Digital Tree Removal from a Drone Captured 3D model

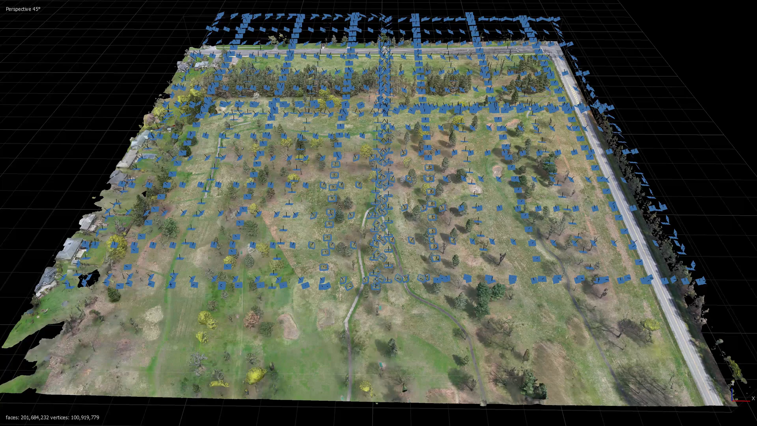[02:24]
The locations where the photos were taken are shown with blue rectangles.
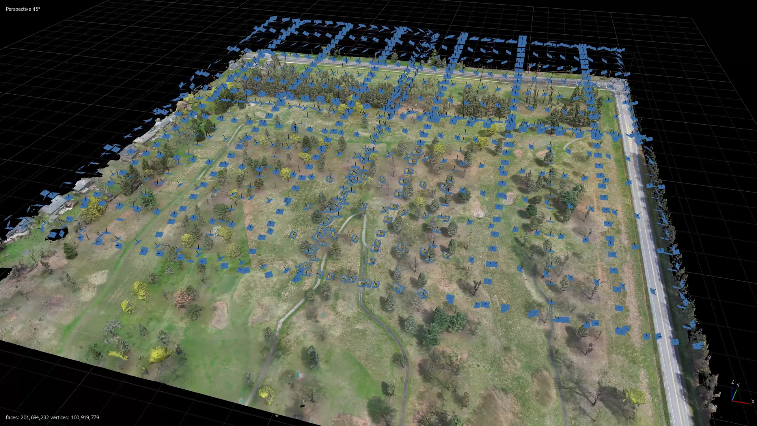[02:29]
Four crosshatched mapping flights were flown, each covering about nine acres. Drone deploy software was used to plan and then fly the missions using a SkyDO2 drone.
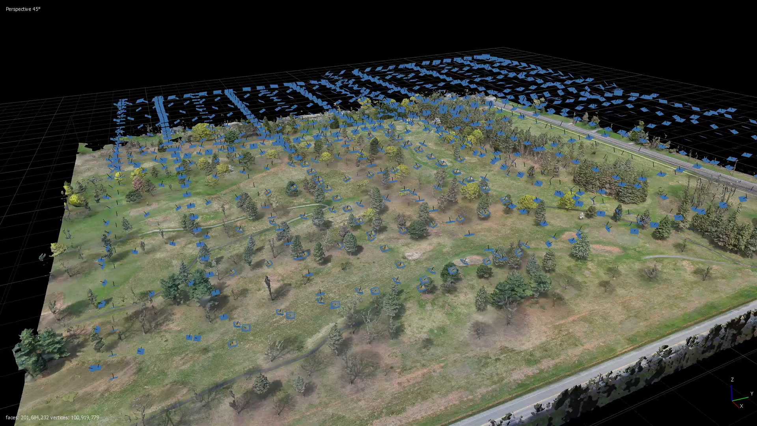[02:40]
Missions were configured for an 80% front image overlap, a 68% side overlap, a minus 65 degree gimbal angle, a perimeter path, and an altitude of 180 feet.
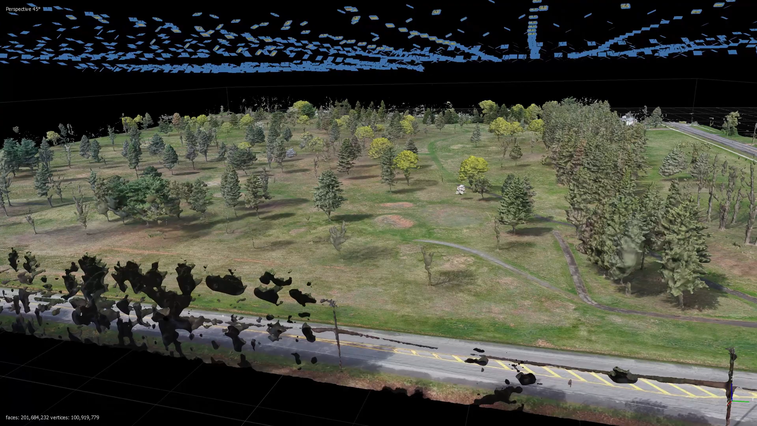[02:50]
In total, 1121 12 megapixel images were captured.
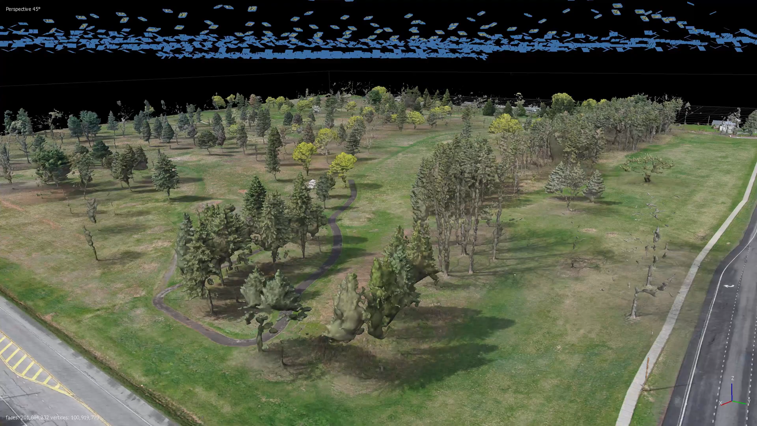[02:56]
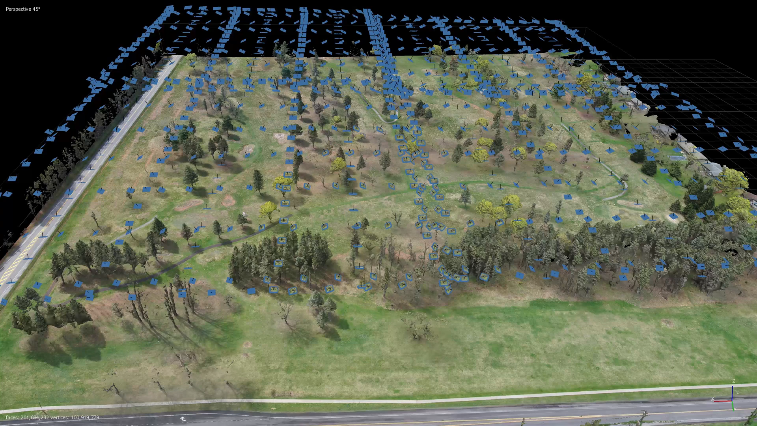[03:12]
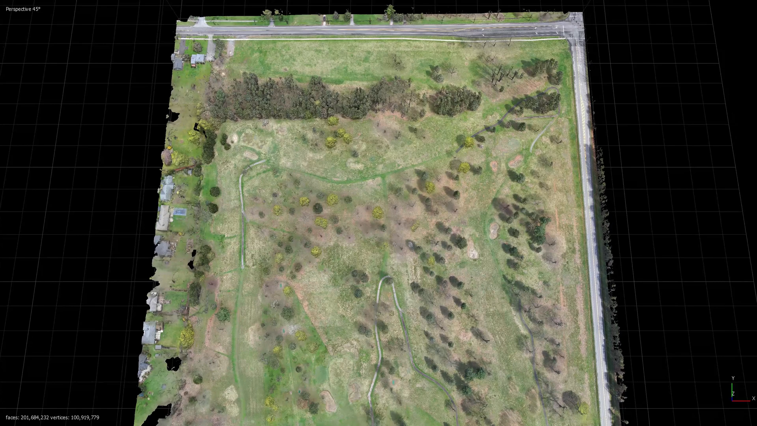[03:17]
This is a repeat of the virtual fly-through animation, but without the display of the camera locations. The quality of the model is pretty good, except for the poor quality of most of the deciduous trees. The lack of leaves on them at this early spring date, April 17, 2023 to be exact, does not provide a good canopy for imaging. Most branches above the tree trunks are only a few inches wide or less. Though the trees look good in individual photos, there is not enough detail to resolve those features in the 3D model.
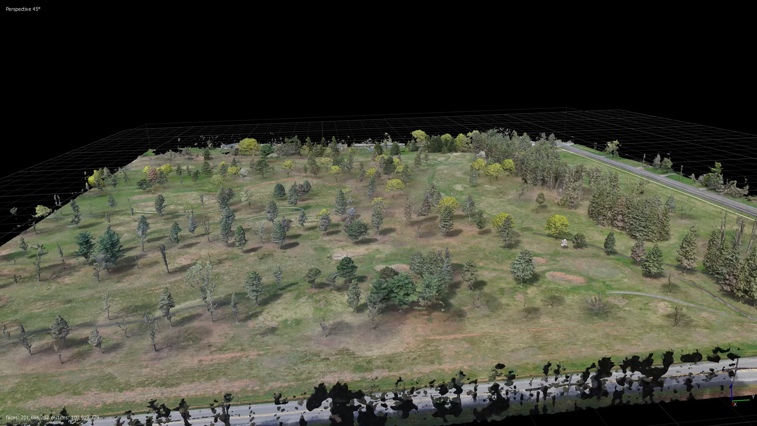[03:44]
Note that because the deciduous trees were not well represented in the geometry of the 3D model, photo texturing was not applied.
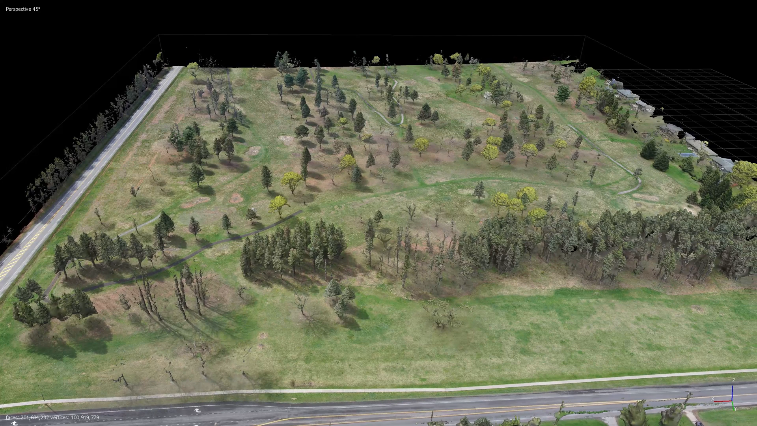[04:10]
The mesh colorized model was edited by hand to remove sections of the mesh that were part of the trees that fell within the red-lined areas shown earlier on a map. It is shown here as part of this final fly-through by flipping back and forth between the two visualizations.
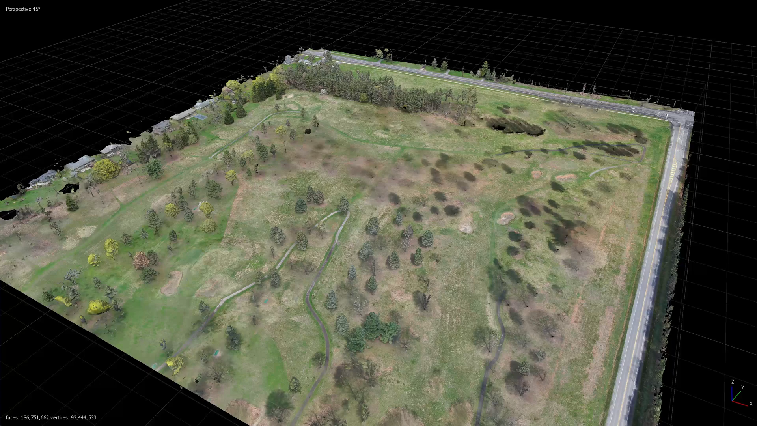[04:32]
Please note, of course, that once the recreational facilities are added, this cleared space will look much better.